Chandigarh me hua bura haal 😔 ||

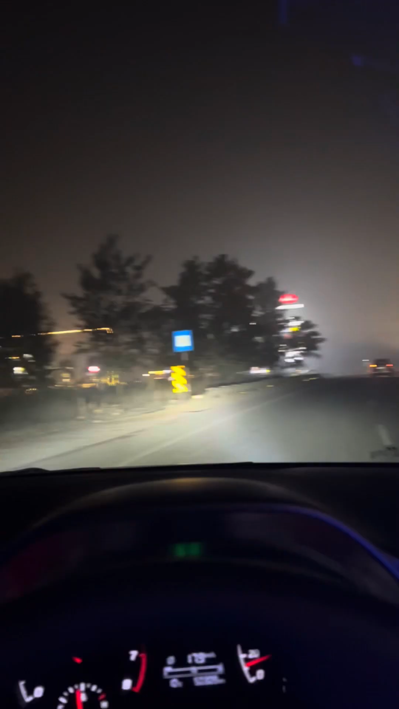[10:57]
तो अभी हम पहुँच चुके हैं हल्दीराम, ये हल्दीराम है,
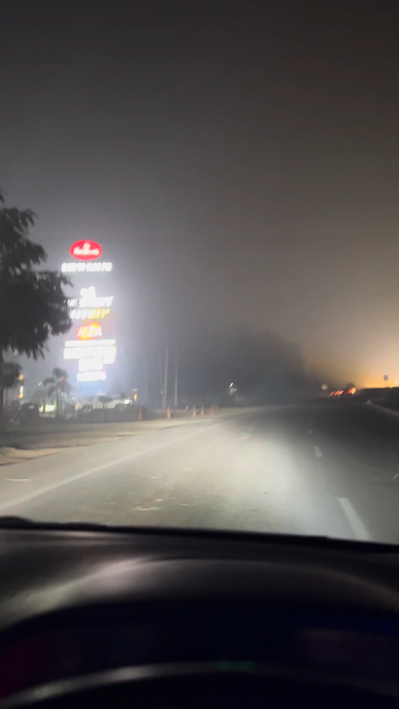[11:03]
ये पड़ते हैं मतलब अम्बाला हाईवे के ऊपर, अम्बाला चंडीगढ़ हाईवे के ऊपर, जीटी रोड।
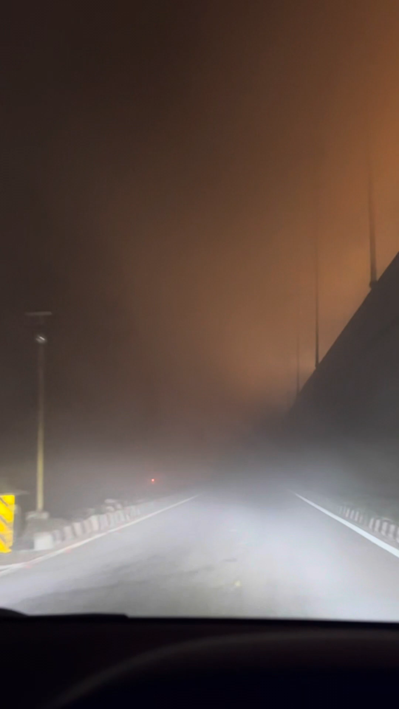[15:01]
अम्बाला जीटी रोड से मतलब यहाँ से हमें राइट लेना है रोहतक के लिए, 152 डी पे चला जाएगा सीधा ये, और धूम तो यहाँ पे भी हो रखी है हुई, तो हम से भी चलेंगे, हम आराम आराम से आएंगे। पापा जी ने भी यही बोला है कि आप आराम से आना, लेट हो जाना कोई दिक्कत नहीं है। तो गाइस और फिल्म वगैरह
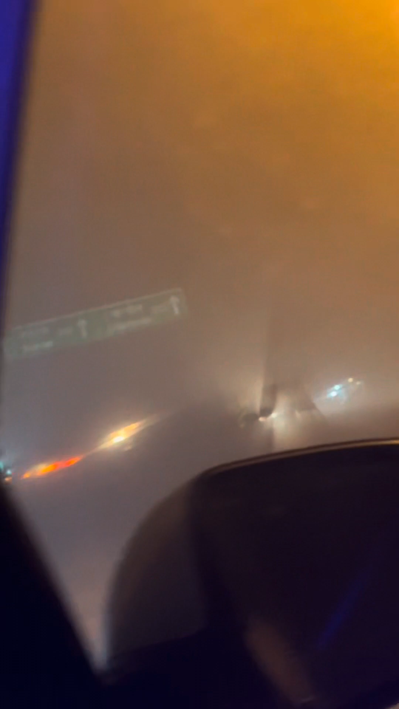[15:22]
नहीं नहीं रे बिल्कुल सही है,
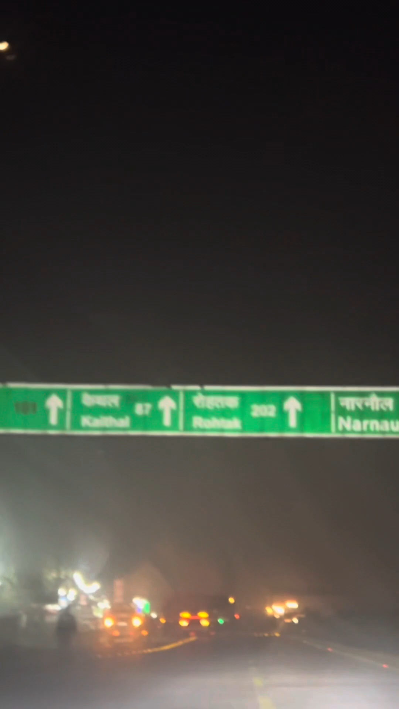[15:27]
ये रोहतक है यहाँ पे 200 किलोमीटर दिखा रखा है, तो हम जल्दी पहुँच जाएंगे, 2 घंटे में लगा दूंगा मैं।
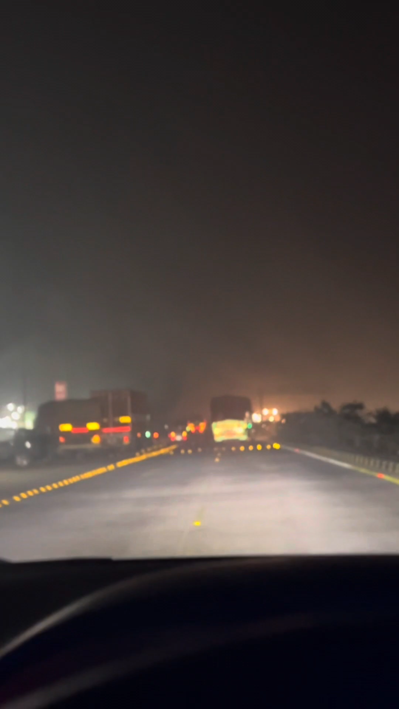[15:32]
अगर हम यहाँ पे 100 की स्पीड रेंज है तो हम 105 तक इजीली चला सकते हैं, अगर धुंद नहीं मिली ना।